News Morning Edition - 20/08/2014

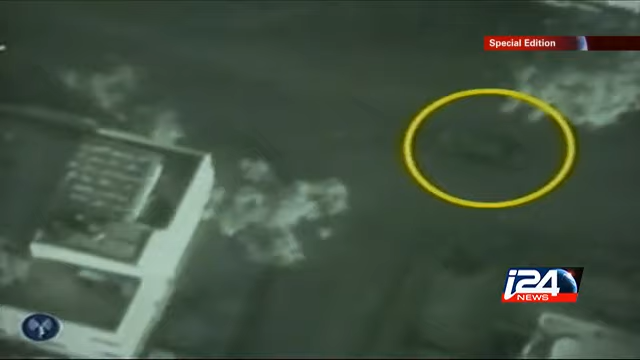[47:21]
The IAF launched a missile on a moving car in Gaza.